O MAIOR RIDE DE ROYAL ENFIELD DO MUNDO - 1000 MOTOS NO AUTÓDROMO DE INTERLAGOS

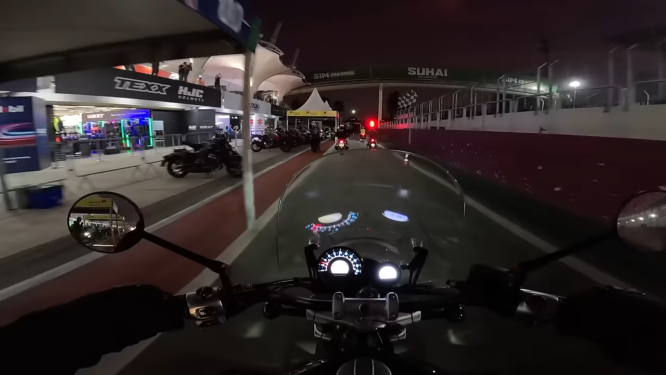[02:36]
Curtam Interlagos aí ao cair da noite e no maior ride de motos de Royal do mundo.
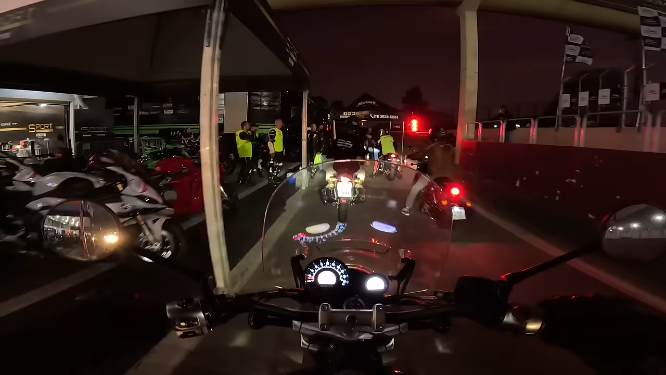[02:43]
São 1000 Royal Enfield. Galera, show de bola. Momento histórico, hein?
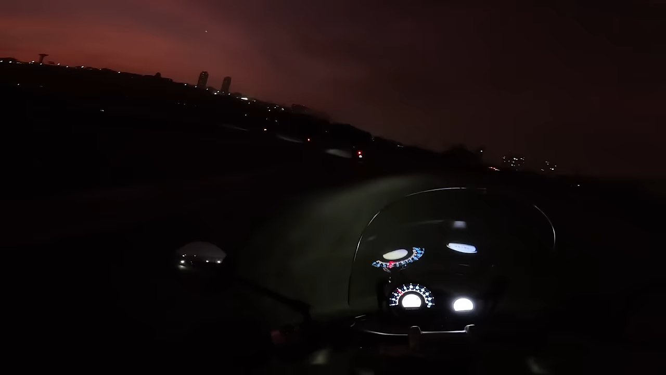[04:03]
Olha galera, tudo isso aí é Royal. Tudo isso aí é Royal Enfield. Loucura, né?